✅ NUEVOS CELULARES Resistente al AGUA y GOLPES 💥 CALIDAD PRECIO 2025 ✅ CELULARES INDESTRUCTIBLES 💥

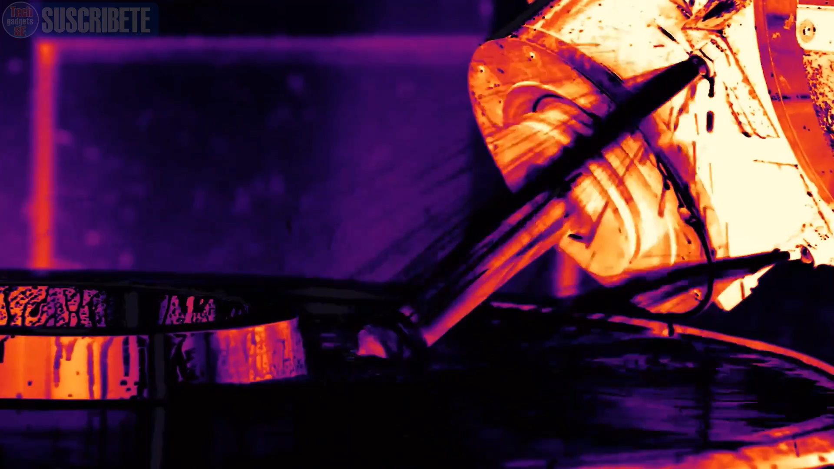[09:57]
Además, este teléfono móvil resistente al agua y golpes, también ha agregado una cámara de visión nocturna de 20 megapíxeles,
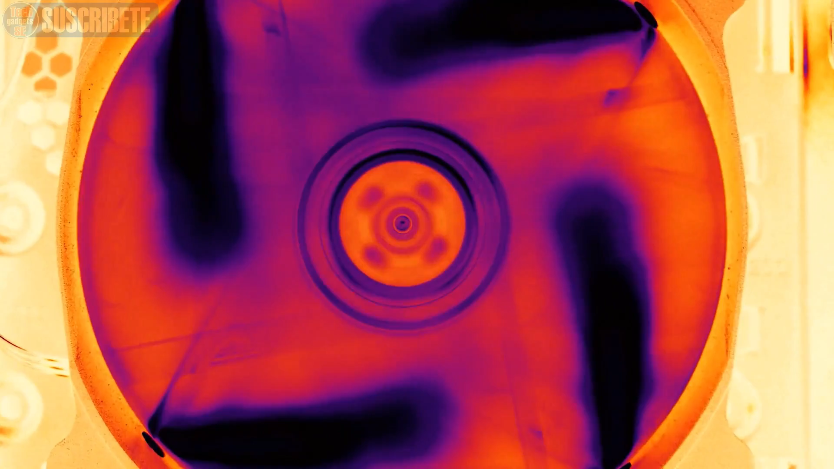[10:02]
en la que puede proporcionar tus fotos con más detalles y más posibilidades bajo diferentes condiciones.
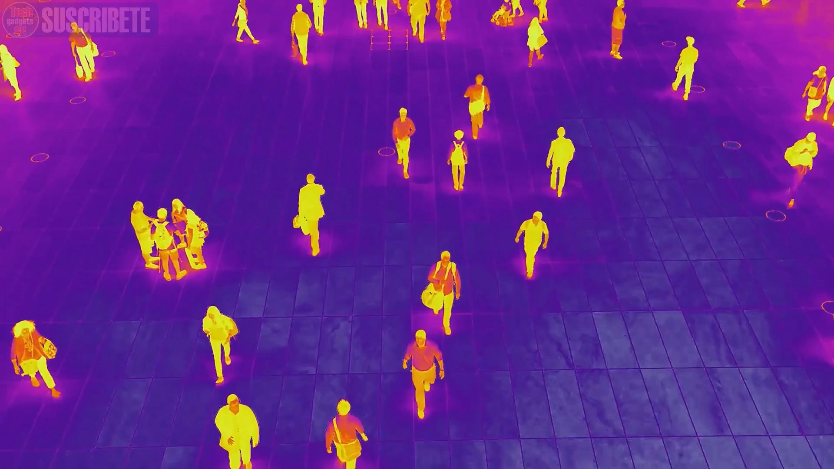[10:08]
También, contará con la cámara de imágenes térmicas, de mayor resolución disponible en la actualidad,